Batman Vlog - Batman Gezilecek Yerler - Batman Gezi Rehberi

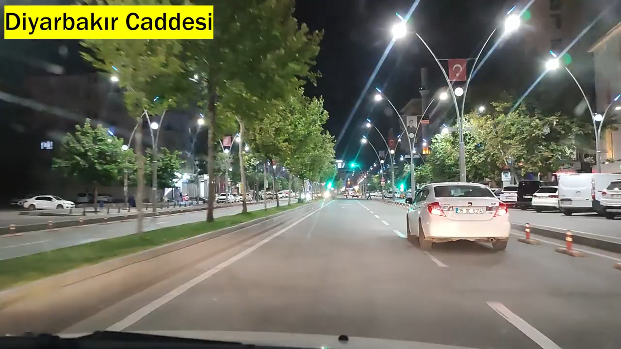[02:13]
Batman'ın en aktif ve en işlek caddesi buradan başlayıp Batman'ın içine doğru devam ediyor. Bir de buradayken bir şey daha belirtmek istiyorum.